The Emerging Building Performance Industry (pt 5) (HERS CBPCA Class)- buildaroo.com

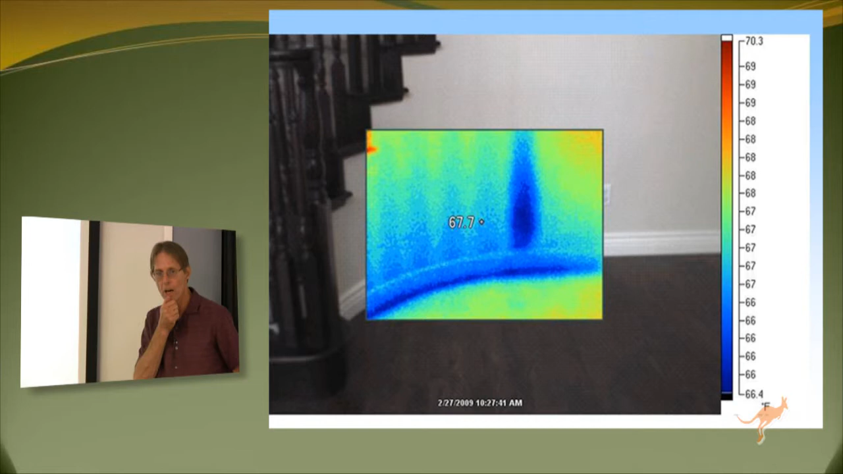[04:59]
On screen: spot 67.7°F, scale top 70.3°F, scale bottom 66.4°F
We use, oftentimes, it's not necessary, but it's a nice device and very convincing to use infrared imaging.
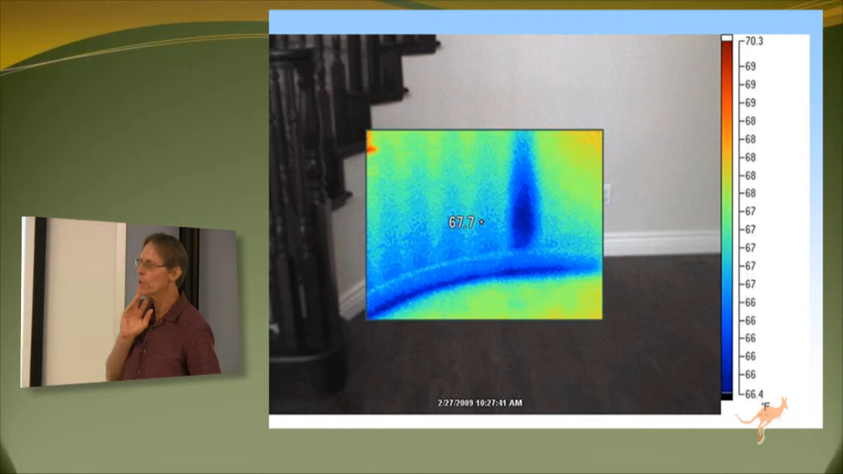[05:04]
On screen: scale top 70.3°F, scale bottom 66.4°F
Here is a stairway going up and a curved wall,
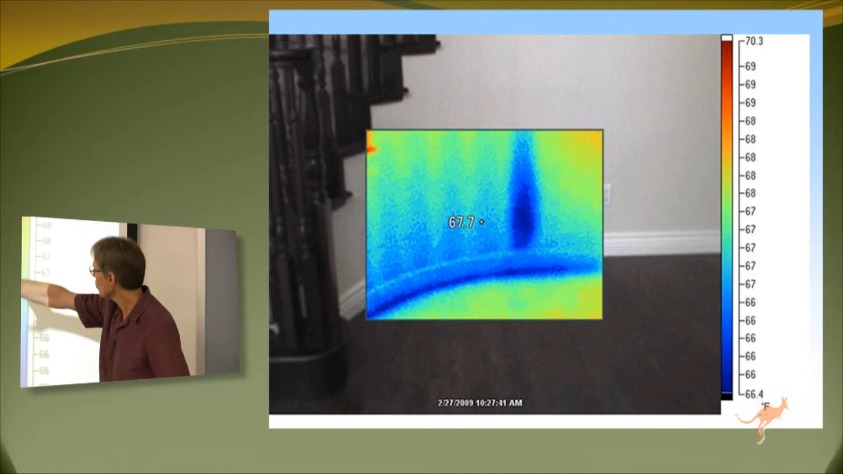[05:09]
On screen: scale top 70.3°F, scale bottom 66.4°F
and the cold, the temperature is shown. The darker it is, the colder it is. So here we have cold coming along the baseboard.
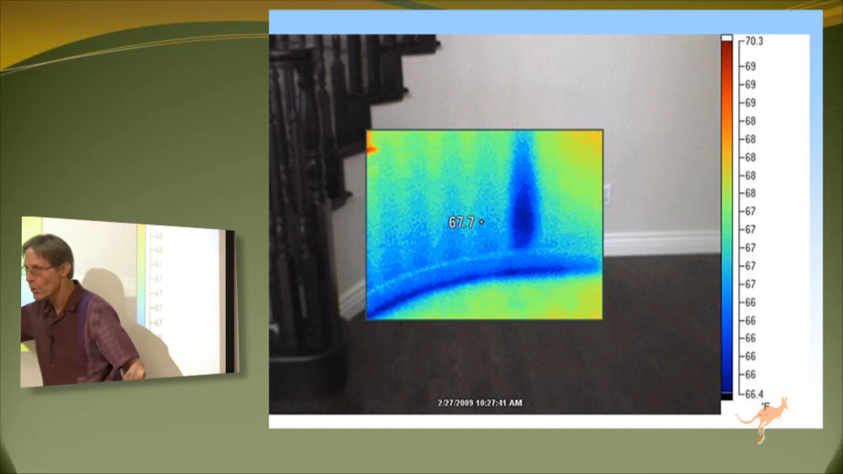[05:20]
Probably this wall, when it was installed, was never sealed.
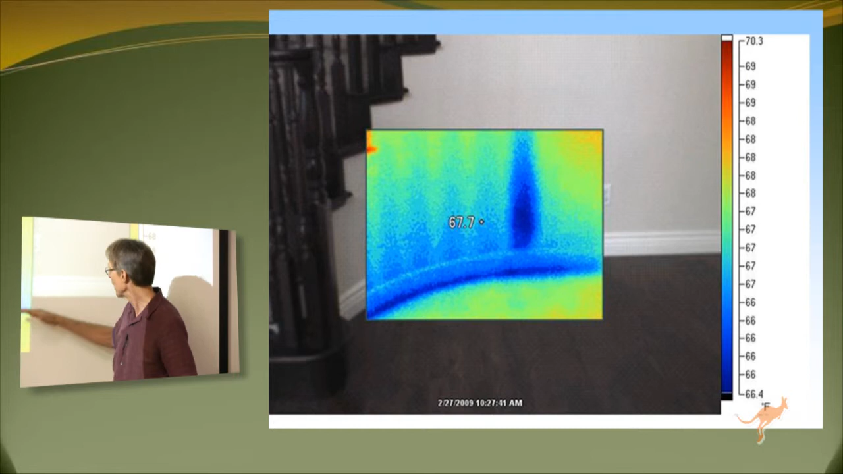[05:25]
There was no attempt to seal it, and then the molding was just put on. So there's probably a gap. It might be an eighth or a quarter of an inch that air
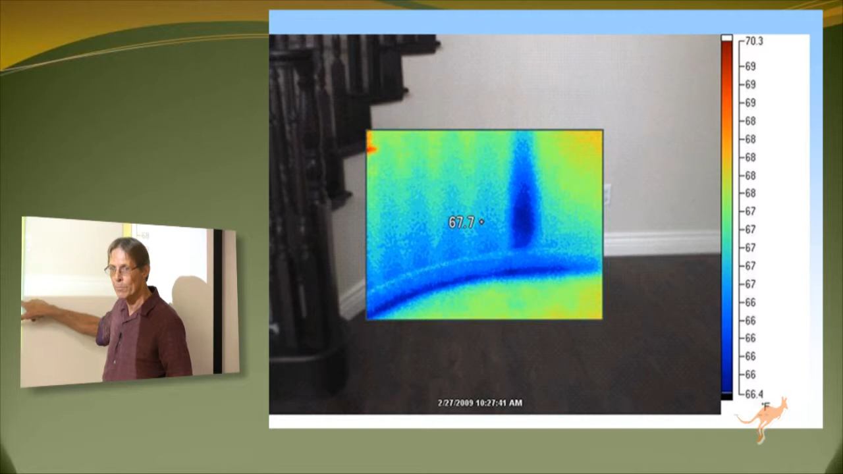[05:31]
just comes blowing in from the space underneath your stairway, which is typically connected to the crawl space or the basement outside. And then here's a piece where, my guess is,
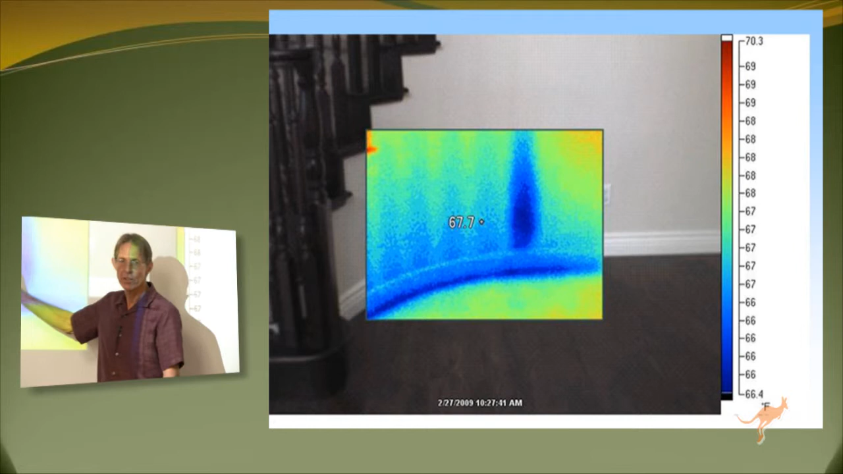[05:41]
that if there wasn't any insulation anywhere else, it's not here.
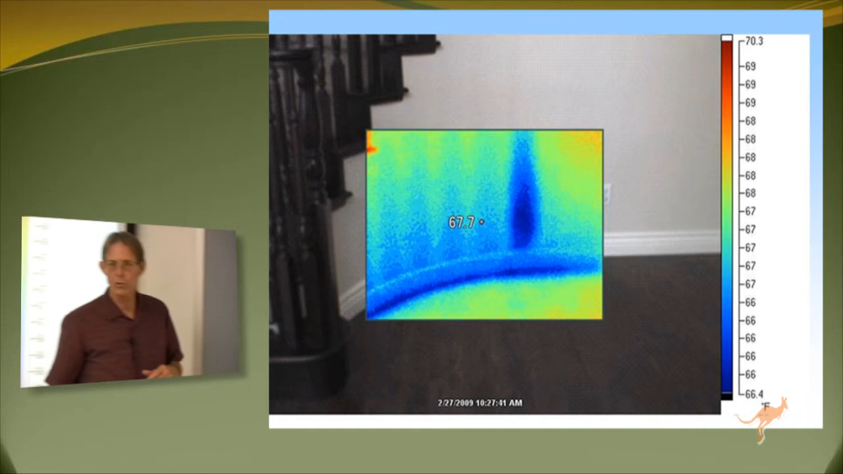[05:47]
On screen: scale top 70.3°F, scale bottom 66.4°F
And you have a joint in the drywall where it's just one layer of paper and a little bit of mud that's joining together.
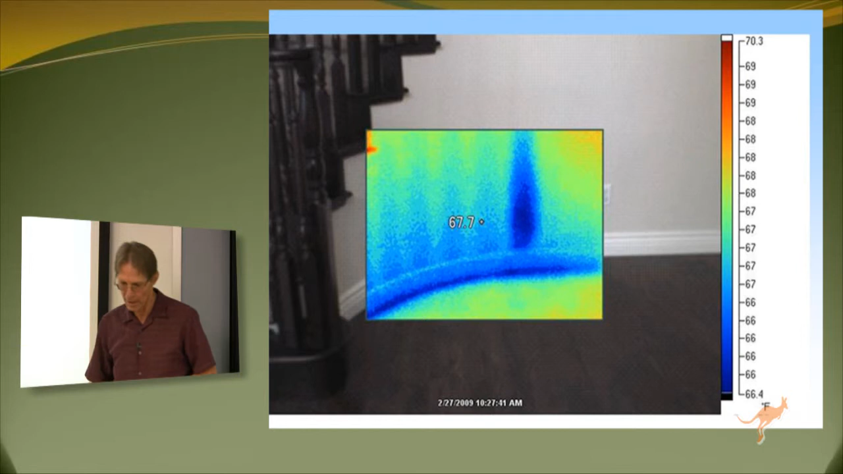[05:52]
So you get a lot of, it's easy to talk about cold coming in, but in fact, that's heat going out.
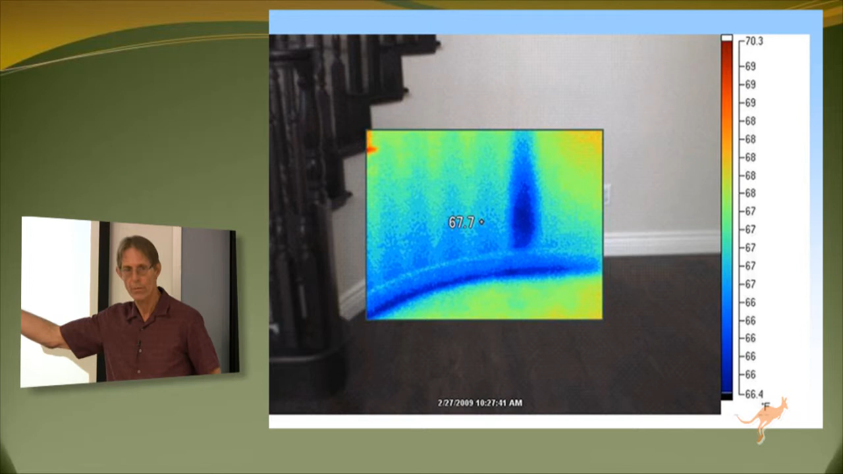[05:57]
On screen: scale top 70.3°F, scale bottom 66.4°F
What you see there that appears cold is where your heat is being lost. It's going out and being lost under the stairs and going to the outside.
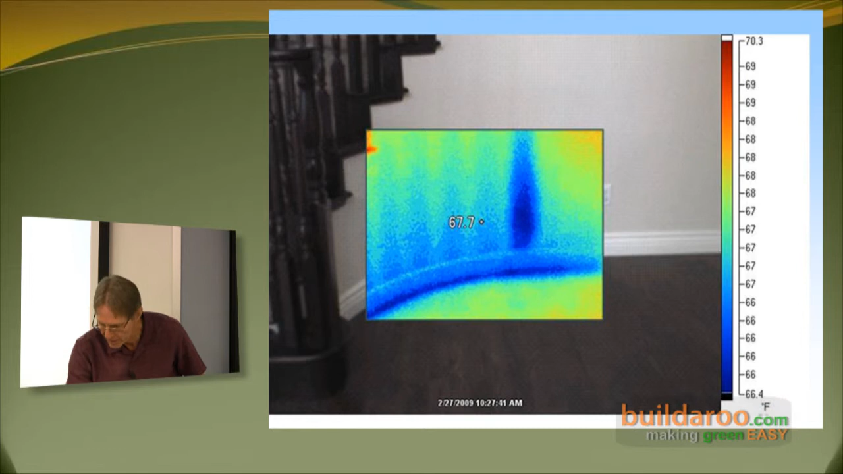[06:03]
On screen: spot 67.7°F
Infrared cameras used to be black and white. Now they're color. Color is not necessarily better, but it's pretty and pretty impressive. Guess what that is? A can light, right. And what you're seeing is that cold air radiating coming in because the can light probably wasn't sealed in the first place. It's probably not one of the newer sealed cans. It probably doesn't allow you to pack the insulation up around it.
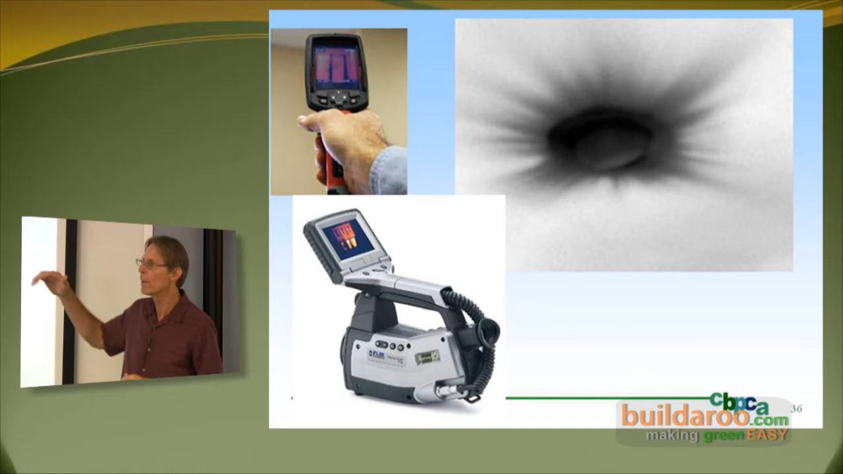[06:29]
So it's a real gaping hole as far as energy is concerned. So the cold air is coming out of the attic and then just spreading itself across the ceiling.
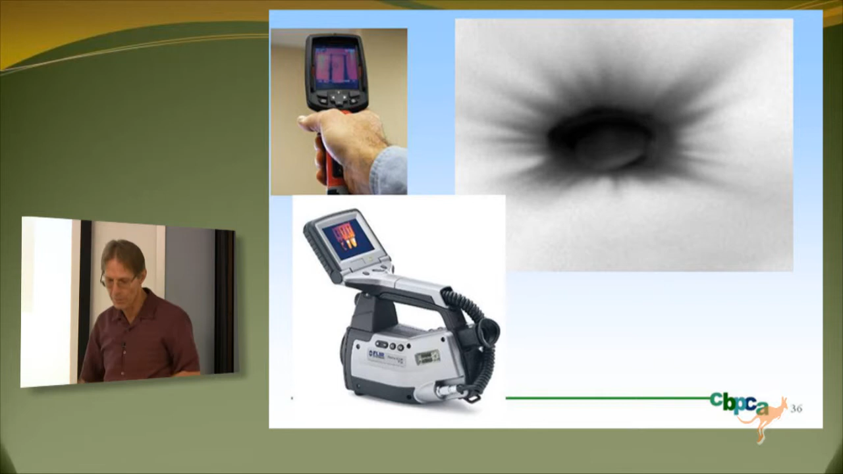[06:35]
Any guess on this one? Yes, water leak. Yes. And actually, this is back east. This is in the wintertime. That's a water leak from the deck. And you see the railing of the deck up above? Coming down inside the wall. This is like a built-out room. Add on to the back of the house. And freezing. That is a block of black ice inside the wall. Now we're lucky here, at least in our part of California, it's not that cold much of the year.